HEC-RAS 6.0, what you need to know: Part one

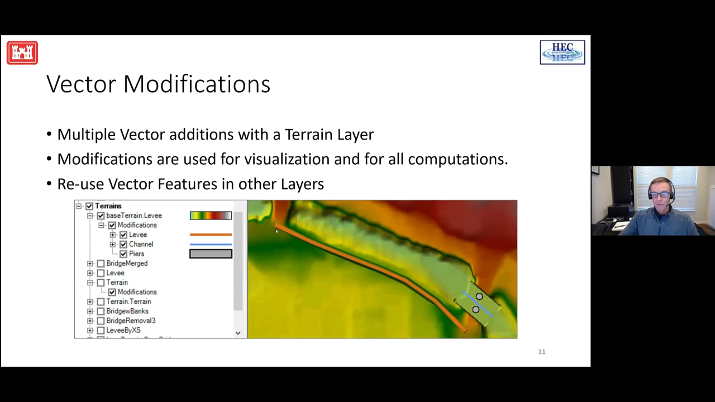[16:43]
and the real benefit is we can reuse these vector features in other layers. So let's look at how we would do this. We realized that adding vector mods to a single terrain layer, once people got their hands on it, they were going to start doing it over and over and over again. So the first thing that we added, thanks a lot to Mr. Alex Kennedy, was he's like, hey, we got to clone these terrain data.
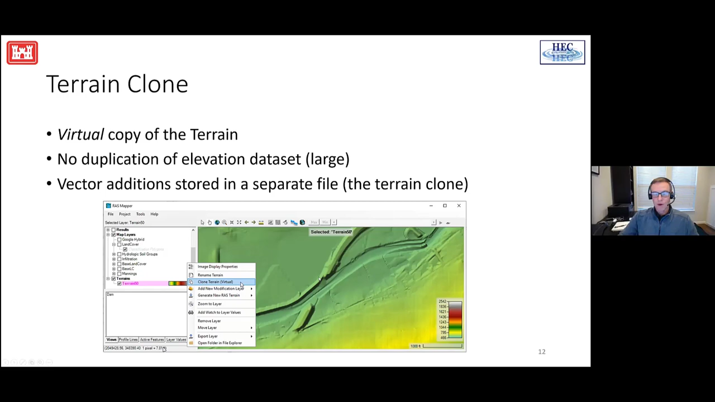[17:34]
But it's still working off of the base data. It's easy to do. We just right-click on the terrain model and ask to clone the model. Once you've cloned your model, then you can go in and you can add channel modifications. So this should be highlighted right here, but it should say add new modification layer. And when you add the new modification layer, you choose whether you want to use our simple shapes, our lines, or our polygons. Simple shapes would be things like circles, rectangles, triangles. So simple piers, maybe a building that was in the floodplain. And then we have a more advanced option called elongated piers. And elongated piers, I'll show you what that looks like in a bit, but that allows you to have different shapes to the nose.
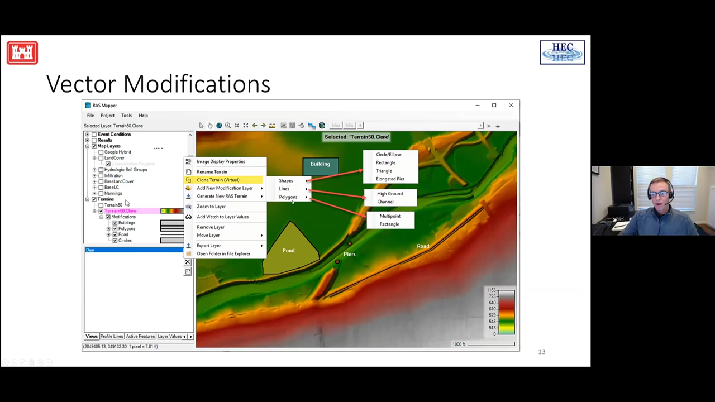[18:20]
If you're choosing the line option, you can use high ground for a levee, or you can use channel for a river channel. And then we have more complex features, which we're calling polygons, which are going to allow you to choose a multipoint shape, as shown here in this pond. Here's an example of a simple shape used for a pier, where we've simply added a circular pier in the channel. We've got four piers that are added.
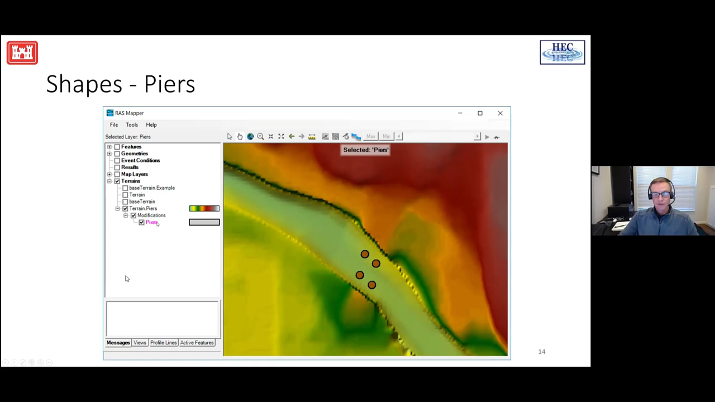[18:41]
And as you can see over in the tree on the left, we have a terrain layer with a modifications layer, and here we've chosen to add piers. In this example, I've got a more complex pier, where I've got a triangular nose on one side of the pier. It's a long pier. And then on the leeward side, I've got a rounded nose. So those are both options available to you through a simple editor, where you simply choose a simple shape elevation, pier width,
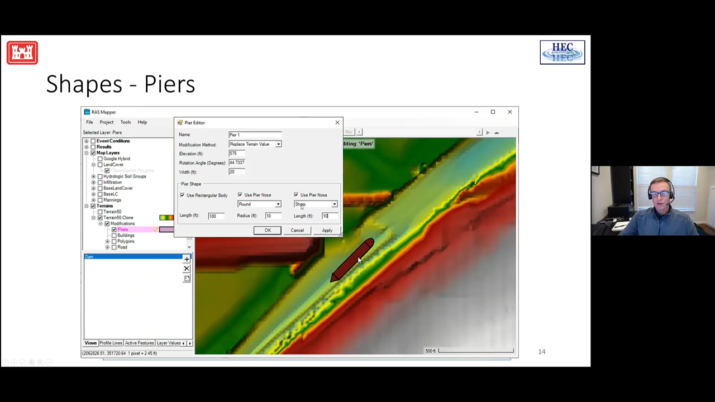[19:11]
and then define what you want the noses to look like, and whether you'd like to use a long pier or just a rounded one. For high ground, we start to get a little more complicated.
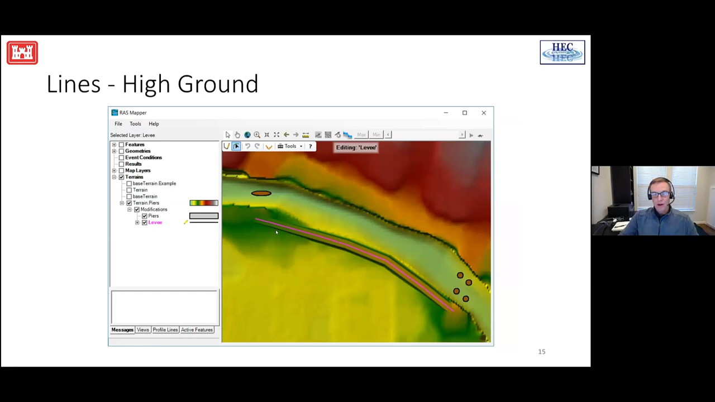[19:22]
Here we've got a simple line, which we're going to use to represent our levee. Once we've added that levee, then we can define a template, in this case a top width, side slopes, and extents, for that shape.
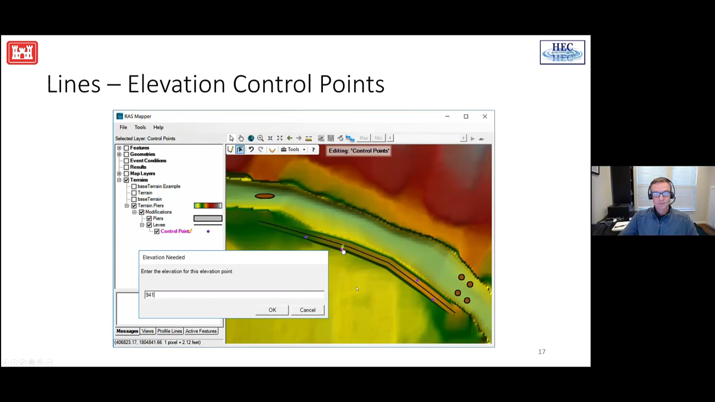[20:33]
It's in magenta or in green. And when we add a point, an interface will come up allowing you to use an override elevation along that alignment. Once elevation control points are added, those control points will be shown in gray in your station elevation table.
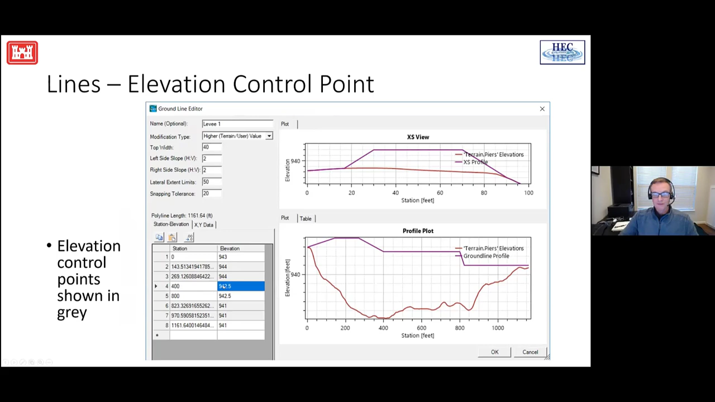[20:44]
And then your user-specified overrides within the table, you can just, those are in white, and those can be added or deleted at your leisure. For those of you who are already using RAS, the first beta has a little bug in it with simple shapes, surprisingly.
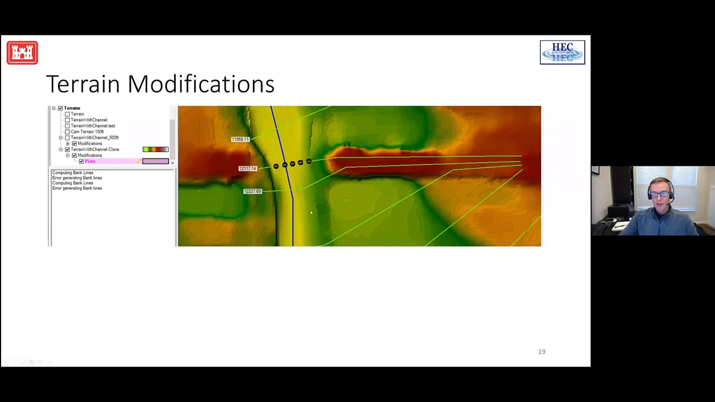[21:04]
So here's a little example where we've added five peers, and the fix went in yesterday. So we've got that fixed. So those of you who have run into that bug, it's now fixed.